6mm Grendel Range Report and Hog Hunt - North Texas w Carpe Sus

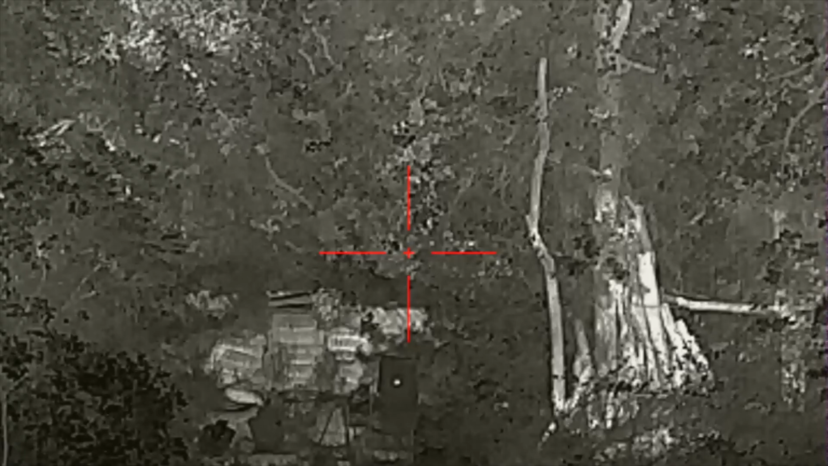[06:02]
All right, Super Hogster is recording,
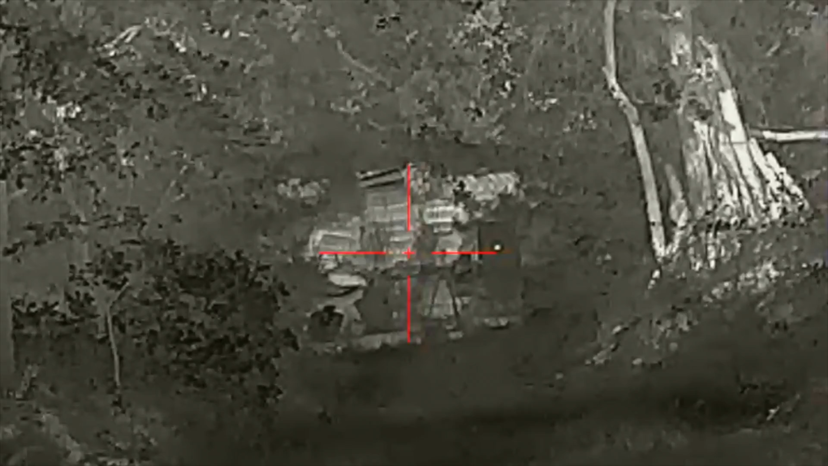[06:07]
audio recorder is on, and focus looks good. The crows are happy.
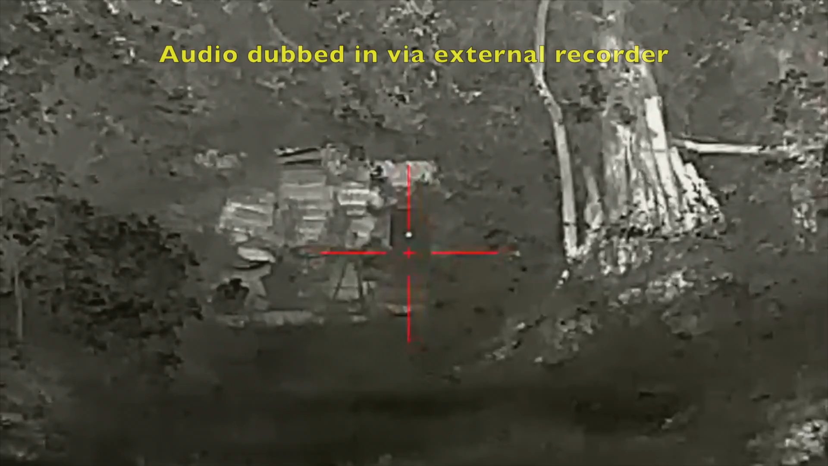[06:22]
One shot.
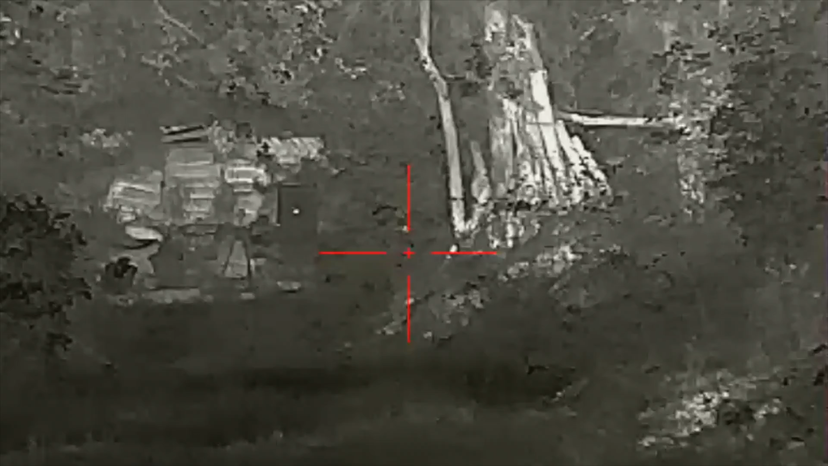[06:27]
Always have a high amount of anticipation. And I can tell that the thermal conditions are going to be good for the evening for the hunt.
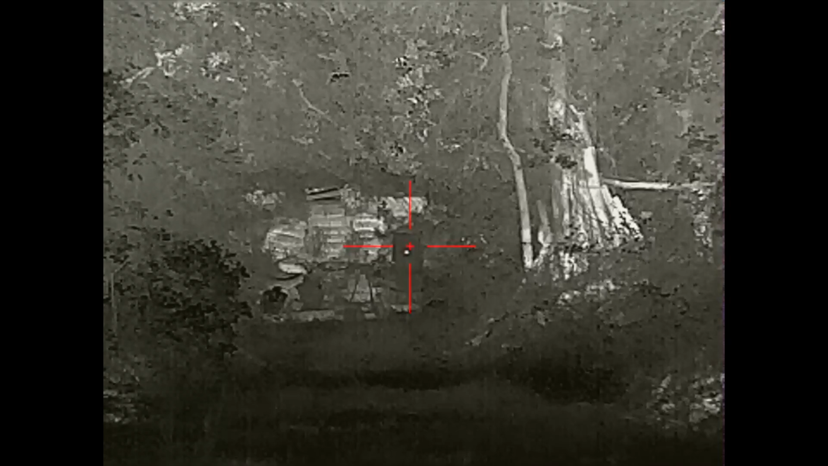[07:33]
All right, made a two click, or two value up adjustment at native magnification.
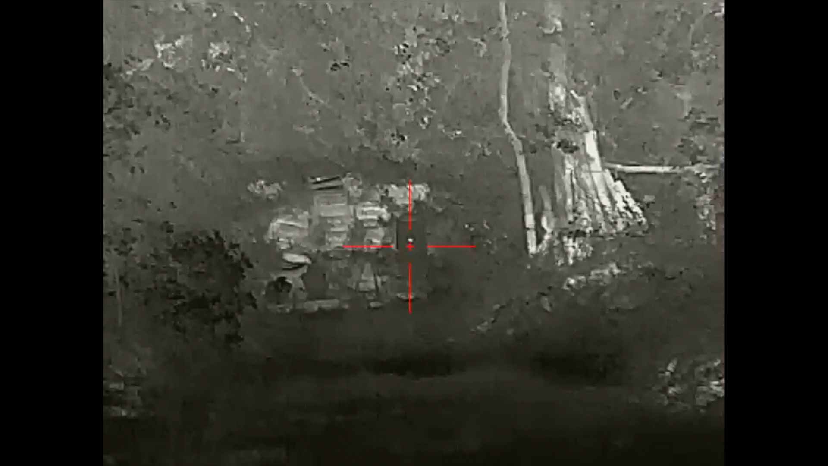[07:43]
And let's go ahead and take it to two times zoom for this final verification shot.
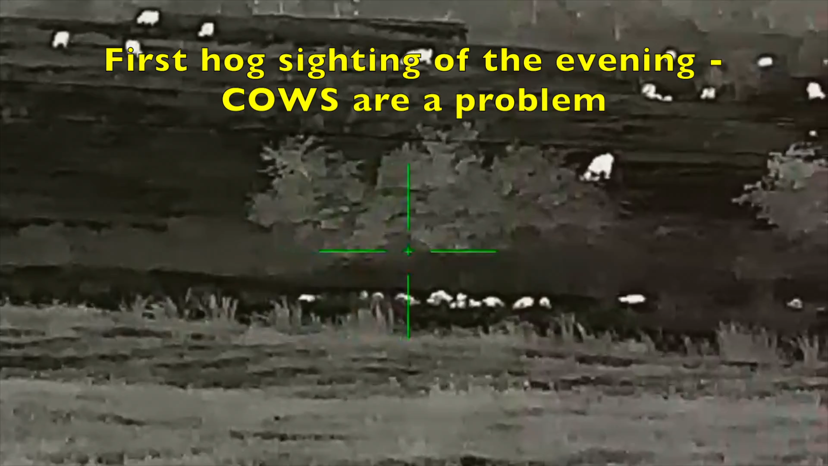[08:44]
I think they're about 250. 250 yards right now. Give her a take.
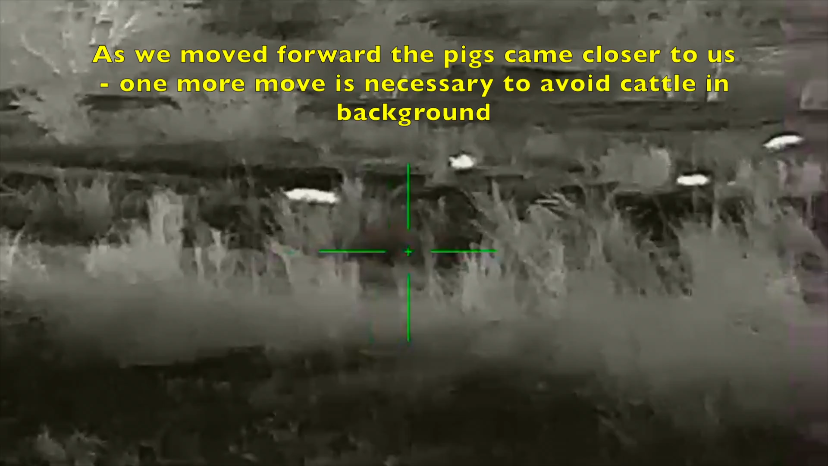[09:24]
I think I have cattle in the back room.
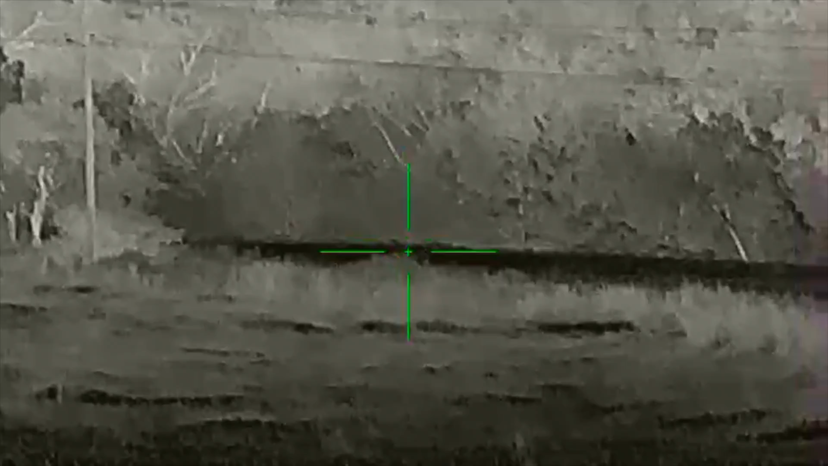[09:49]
I think the one on the right.